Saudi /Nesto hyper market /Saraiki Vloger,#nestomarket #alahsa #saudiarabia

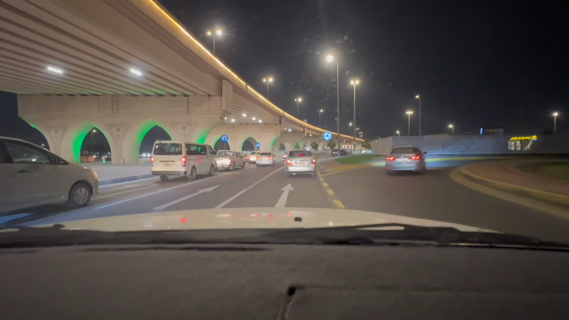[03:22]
دوستو اتھا تسا دے دے پہو اتھا دے روڈ کتنی اچھے ہیں اور ٹریفرک کتنا سموت ہے کتنا ایزی ہے الہاسہ شہر ہے دوستو تو دسینے جلوں جو الہاسہ شہر دیاں کافی سارے ویڈیو میرے یوٹیوب چینل تھے ہیں آلریڈی اپلوڈڈ ہیں پیاں یوٹیوب چینل ہے چک جھنگیل فیس بک چینل ہے فیس بک پیج چک جھنگیل